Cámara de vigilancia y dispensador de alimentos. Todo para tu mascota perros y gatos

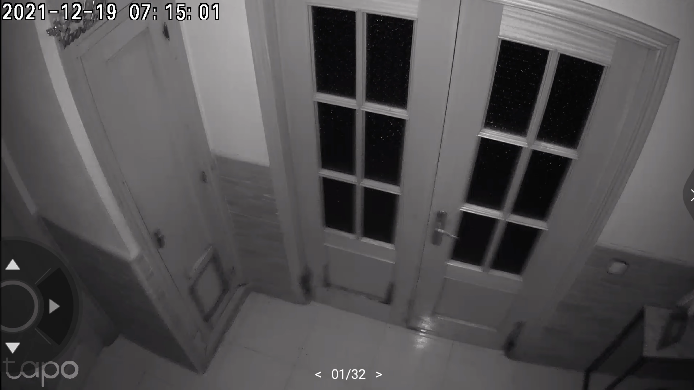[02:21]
Lo mejor es que se ve totalmente a oscura y se ve bastante nítido. Además se puede hablar a través de la cámara, por si ves a los cacos decirle, vete que te veo.